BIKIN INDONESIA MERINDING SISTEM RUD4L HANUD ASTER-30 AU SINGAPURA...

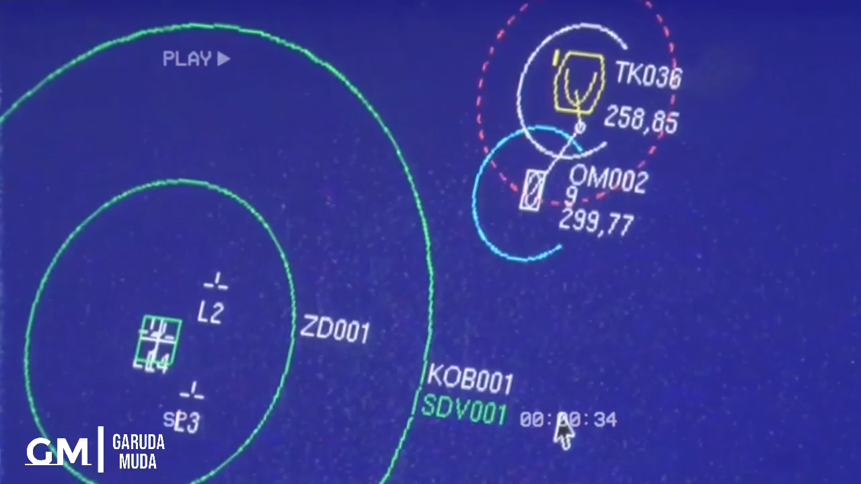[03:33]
dan sudah barang tentu sistem radar Arabel dapat mendukung ECCM atau Electronic Countermeasures.